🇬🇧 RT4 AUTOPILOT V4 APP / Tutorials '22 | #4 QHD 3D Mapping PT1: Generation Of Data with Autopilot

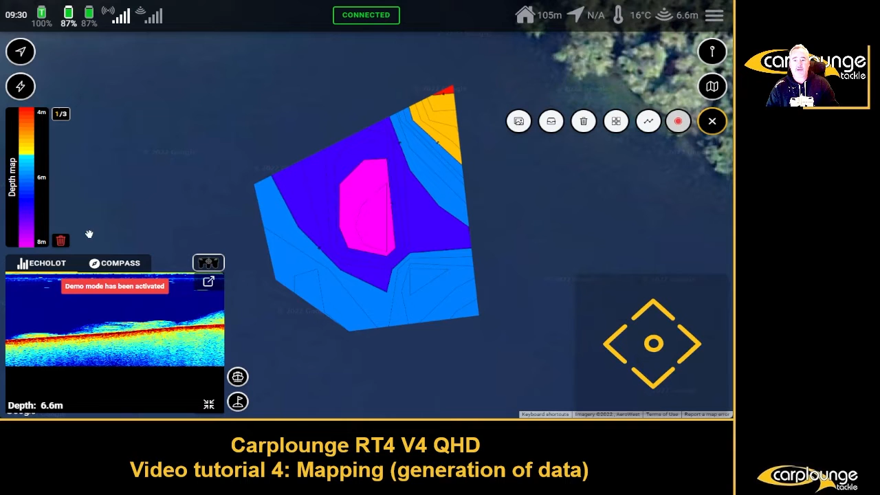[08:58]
On screen: depth 6.6 m
same thing again you know for the margins of the lake
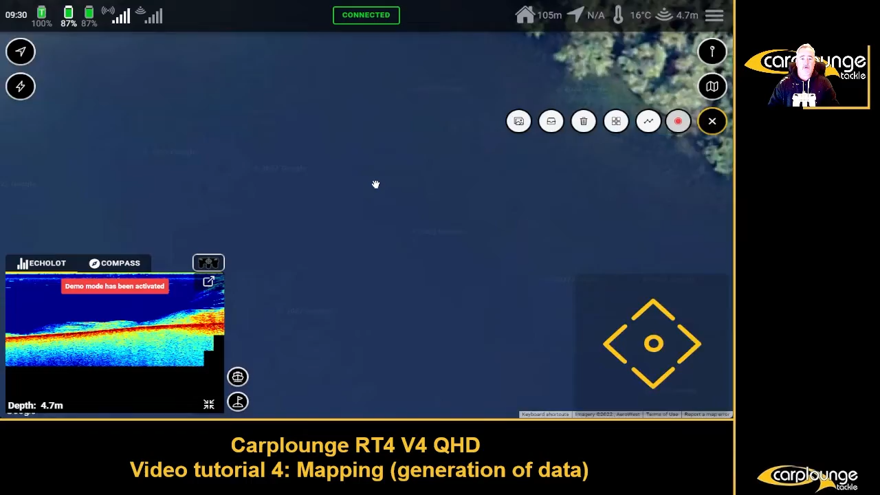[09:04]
On screen: depth 4.7 m
yeah now if you notice that's that test that's that test spot yeah so it's a way of picking your spots on the lake um you know it's just another way of picking your spots you know i mean you know you're setting up um send the boat out first you know let it do all this mapping and all the rest of it while you're setting up your bivvy getting your rods out that kind of thing
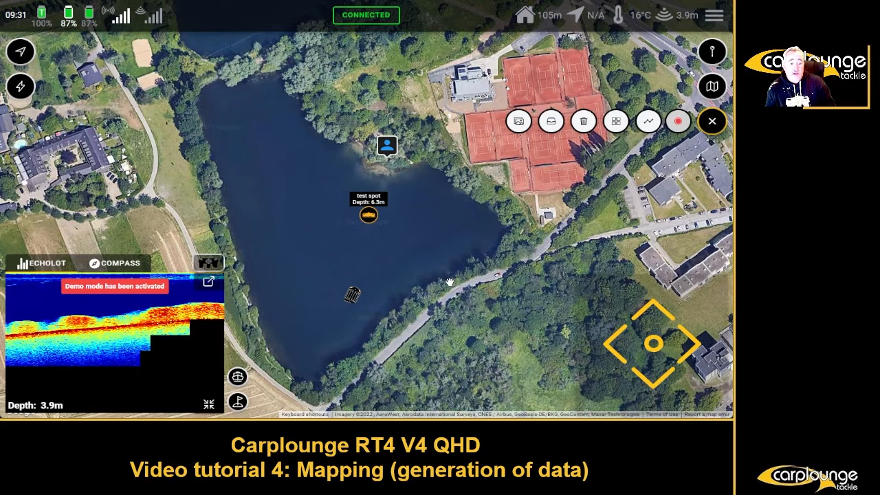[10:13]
On screen: depth 3.9 m
this out and the other so what we're going to move on to now is uh sort of structure mapping so let's uh load an overlay